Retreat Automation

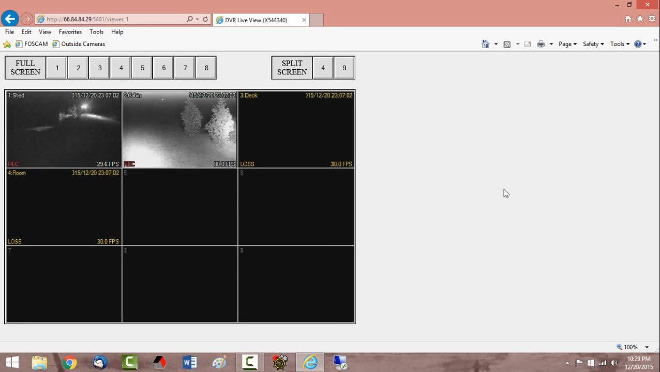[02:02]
But the two primary cameras I have are on the side of the retreat looking at my storage building and then my storage building or shed looking back at the retreat location. So we'll pull up camera one and this is a camera looking at my shed where
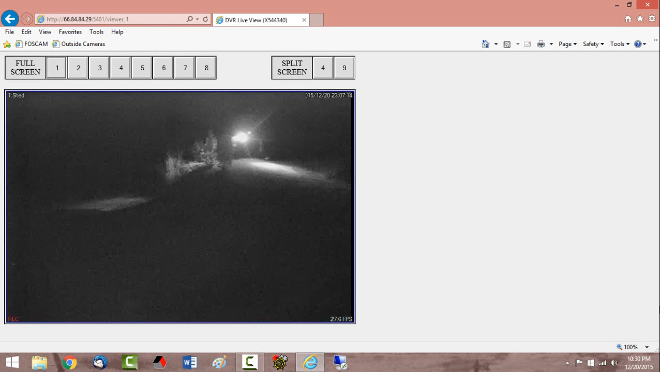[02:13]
I have my tools and stuff and in that shed I have a computer running full time and we'll cover that in a moment. And then the camera on the shed is actually looking back at the retreat location but it looks a little foggy up there tonight.